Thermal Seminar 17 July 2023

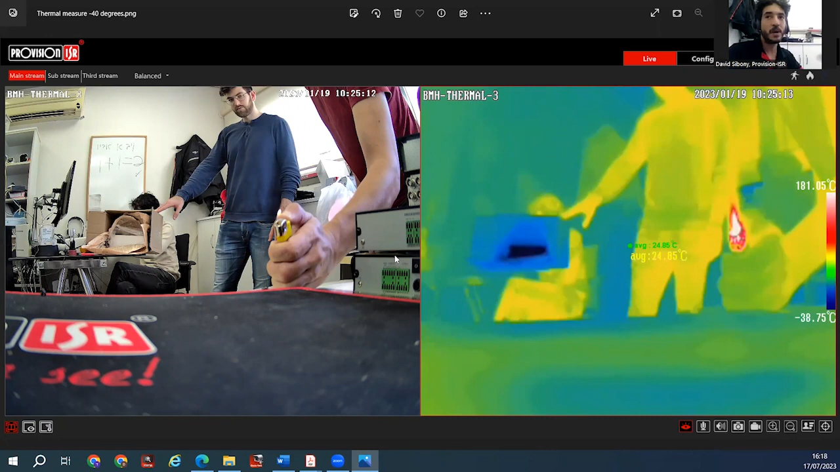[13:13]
On screen: scale bottom -38.75°C
Dry ice temperature is about minus 40, 50, 60 degrees, depends on the environment, of course. So, on the right side, you can see the thermal lens. Remember, the camera has two lenses. One of them is thermal, the other is optical. The right one, the right screen that we see here is the thermal lens. And we can see that the deep black color that we can see here is actually the dry ice, which is inside the box.
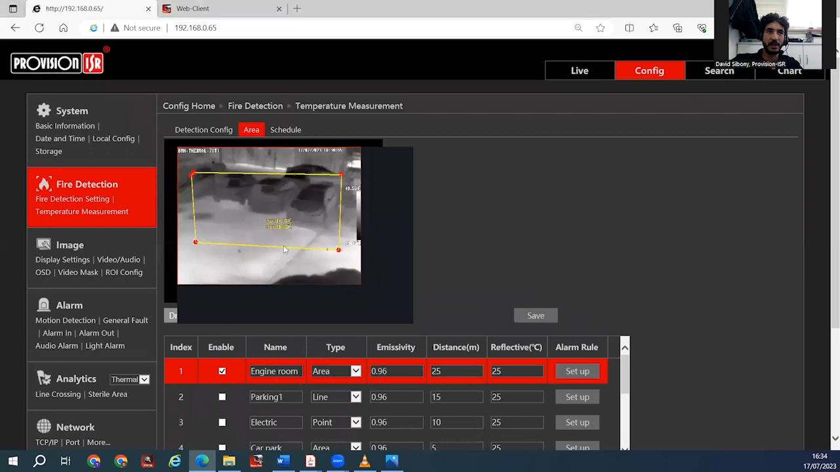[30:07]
It says minimum and maximum. And with the temperatures that the camera is currently measuring inside this area.